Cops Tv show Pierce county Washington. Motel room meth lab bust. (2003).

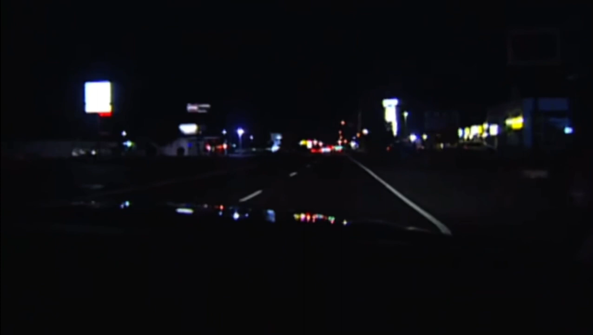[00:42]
Now we're on our way to a suspicious activity call in one of the local motel rooms here on the Strip.